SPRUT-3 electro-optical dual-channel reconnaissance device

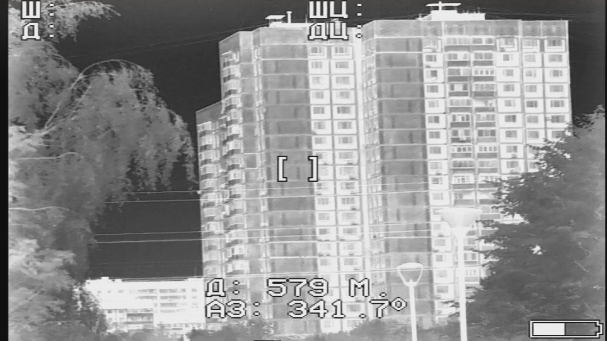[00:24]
It has thermal imaging channel and highly sensitive TV channel.
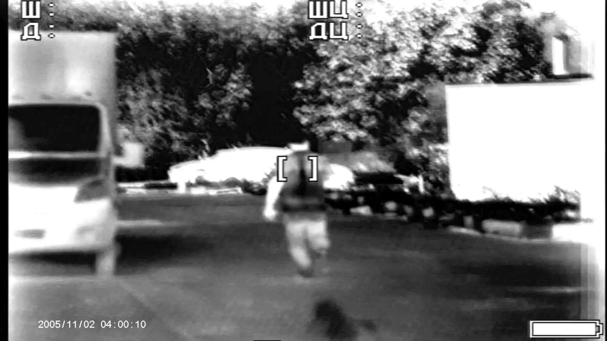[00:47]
With this device you will be able to detect a vehicle as far as 3200 meters away,
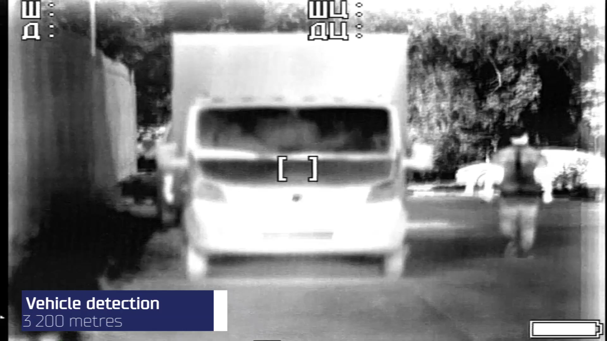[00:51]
a human target can be detected as far as 1 kilometer.
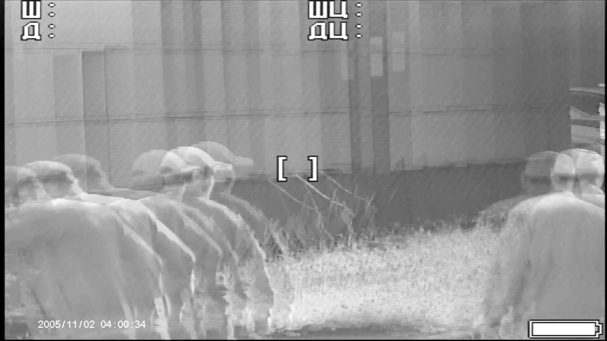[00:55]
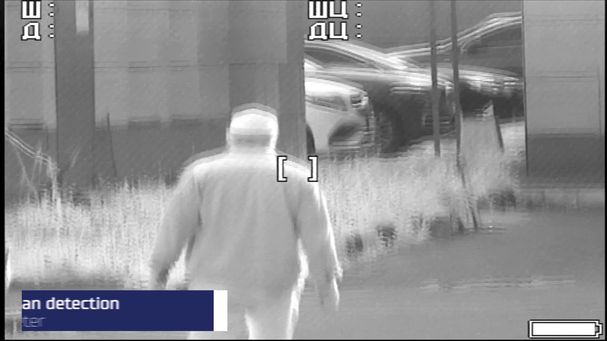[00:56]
Early detection is better protection. The binocular has 7-fold digital zoom.
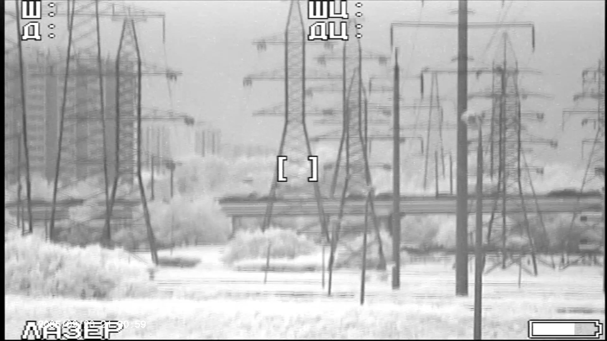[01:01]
You will be able to recognize the person from the distance of 300
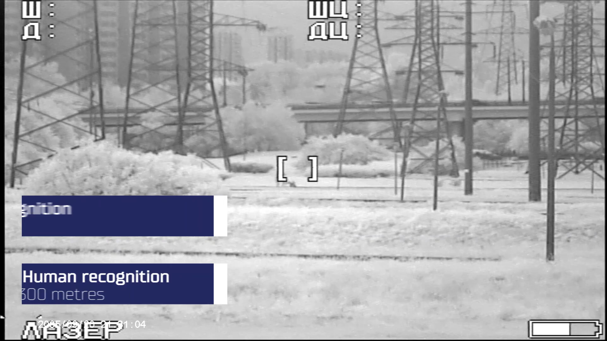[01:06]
meters and a car from about 1 kilometer away from you.